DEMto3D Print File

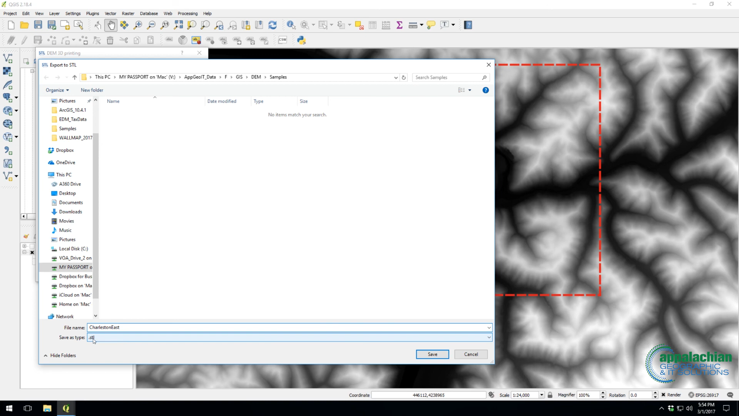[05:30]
It's going to ask me what I want to call it, and I'm just going to call it Charleston East. And this is saving it as an STL file. The STL file format is what not only our 3-D printer needs, but it's kind of the standard 3-D print file.
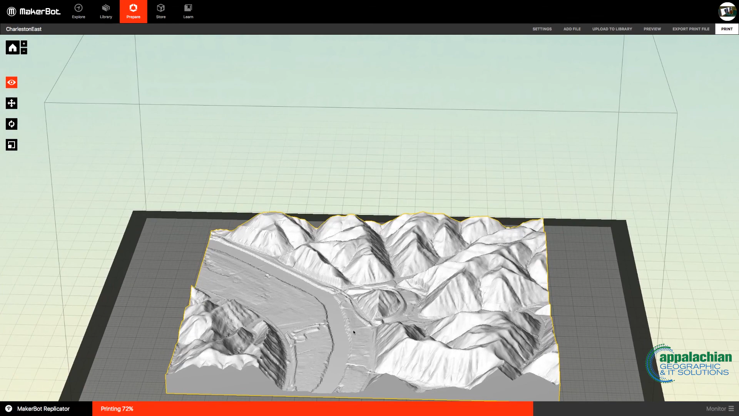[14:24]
Oh, let me back up a little bit. Another reason why I will make another tutorial, these older 2003 DEMs, which are a little bit lower resolution, you can see that the,
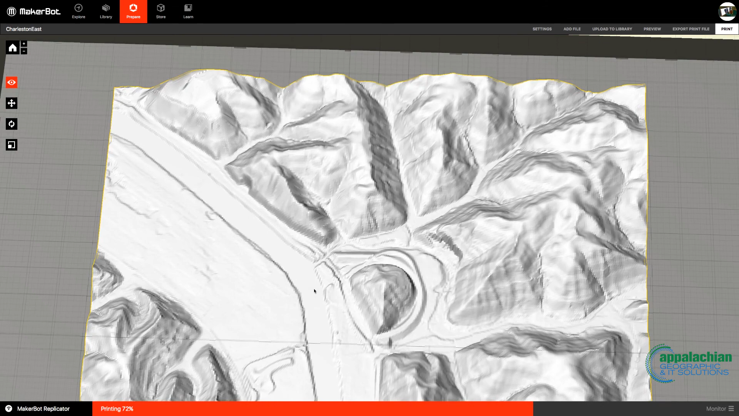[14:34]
especially kind of down the wrong river, it's kind of jaggedy edges where things kind of hop down.